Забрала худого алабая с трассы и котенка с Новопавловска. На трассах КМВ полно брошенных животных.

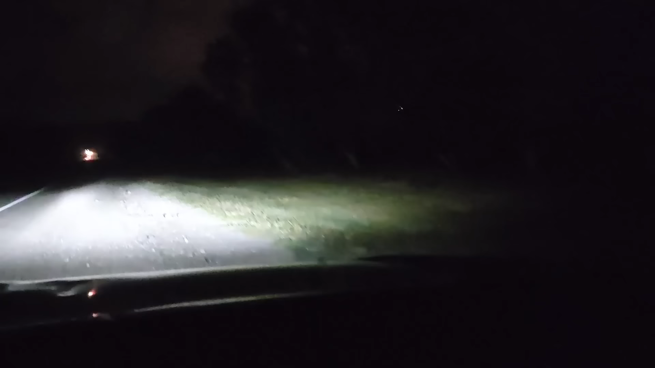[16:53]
Что, мы приехали на это место, где мы видели собаку. Еду по обочине. Деда, выглядывай, где она там сидит. Именно вот в этом месте это было. Сейчас найдем пакеты, которые мы ей давали. На аварийку встала. И потихонечку едем. Я развернулась, мы проехали. Сейчас обратно еду. Там должны быть пакетики. Если сейчас никого не найдем, ну не знаю, может уже кишки по асфальту размазаны. Может уже задавили ее. Ну если сейчас не найду, то постараюсь.